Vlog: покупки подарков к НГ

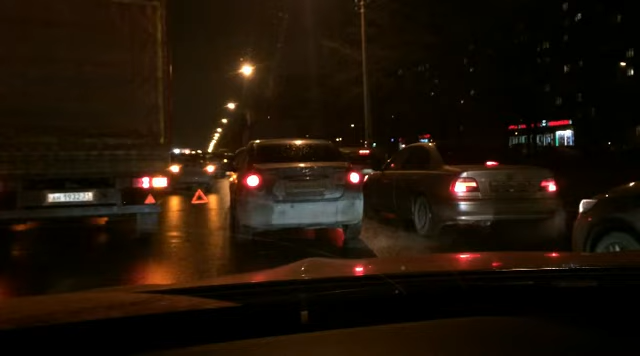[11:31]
Совершенно вообще на пустом месте. Я проехала уже фуру. И тут вот еще куча машин. Какой-то полный вообще пипец. Я въехала в эту пробку и думаю, тут не должно быть пробки. Тут ни из-за чего. Даже из-за светофора она не бывает. Тут нормально все. В общем, ребята, естите осторожнее. Вон там. Врезался он в этот. А этот в этот. Хотел пальцем показывать. В общем, все друг в дружку. Доминошка получилась какая-то.